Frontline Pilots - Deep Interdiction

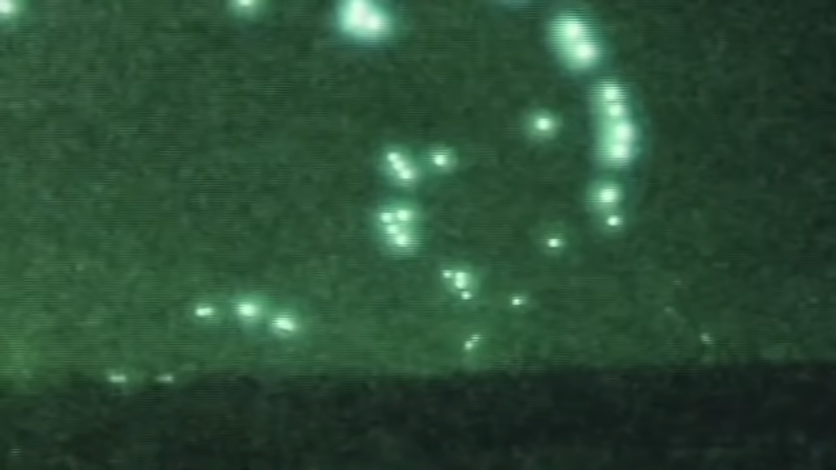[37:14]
we weren't setting the anti-aircraft fire off for our bodies coming in on perhaps a simultaneous attack in the same area. So, yeah, there were quite a few attacks where, um, the bombs would set the, uh, the light switch off, so to speak. And, uh, and the anti-aircraft fire would, would fill up the sky very quickly thereafter and we'd just have to fly through it on the way out.
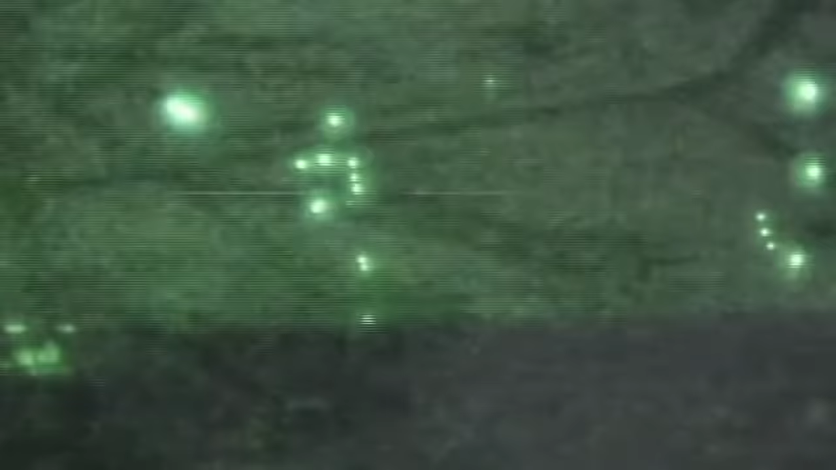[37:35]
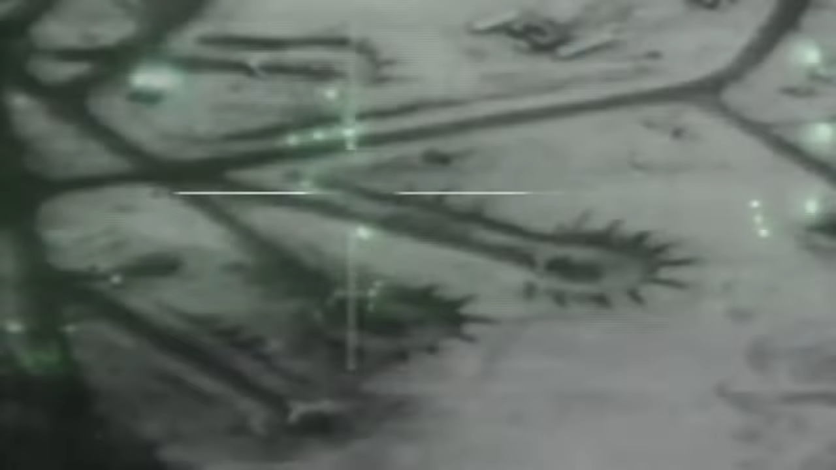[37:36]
On our target run, we're committed, uh, into a, uh, a rather mundane G environment.
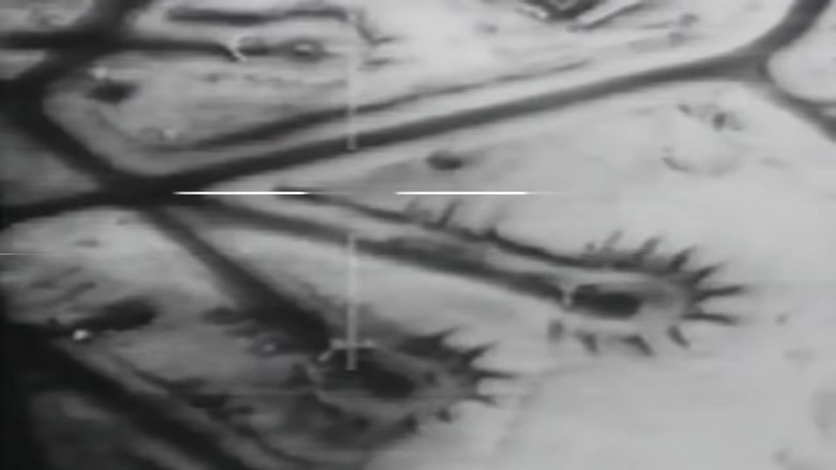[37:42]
We're committing ourselves to, uh, the accurate delivery. So, uh, therefore, we'll kind of ride the bomb run out in, uh, in a fairly smooth manner to, again, increase the accuracy of the weapon.
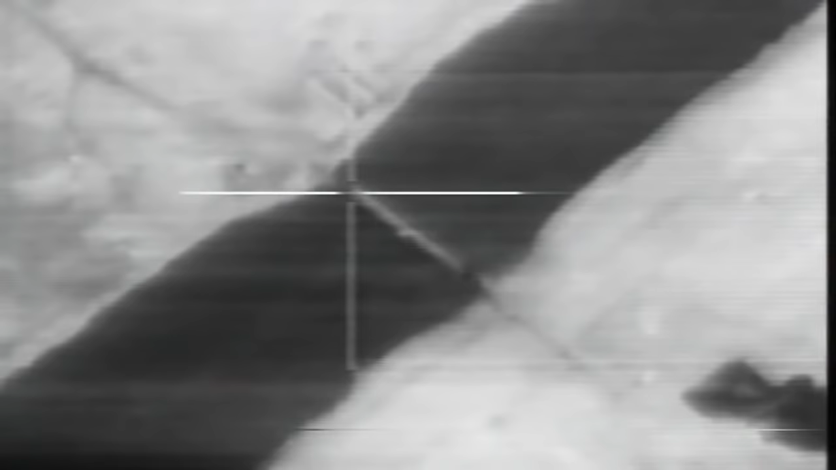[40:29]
And that's the only real damage you could see to the entire city. Uh, and that was exactly what we went in to take out.